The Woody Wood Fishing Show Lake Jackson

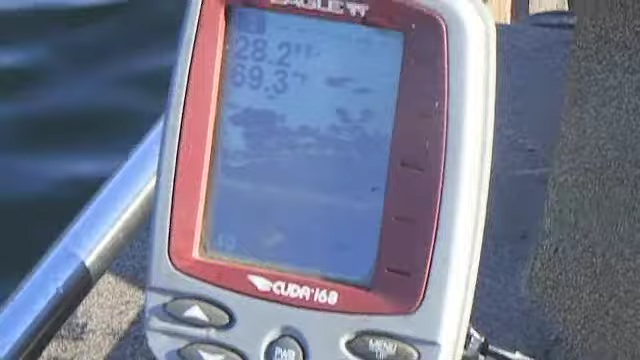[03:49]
hey boy good job see that structure there on the graph see those fish hanging pretty tight to that structure that's where we're at right now and uh looks like we're gonna have to bounce it off the top of them to make them bite we are catching quite a few but uh there's not as many right there on this graph around that brush pile right there as i thought they'd be this morning
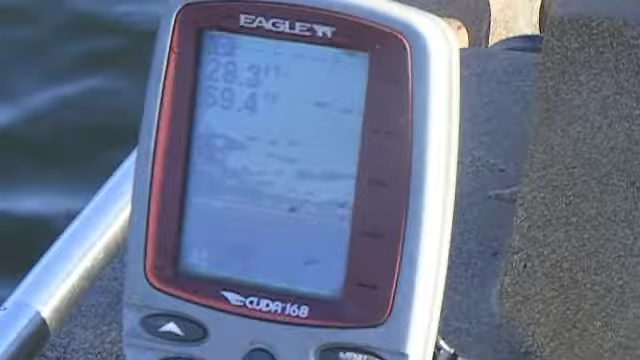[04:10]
but they might come in here sooner or later we'll see all right there's nerding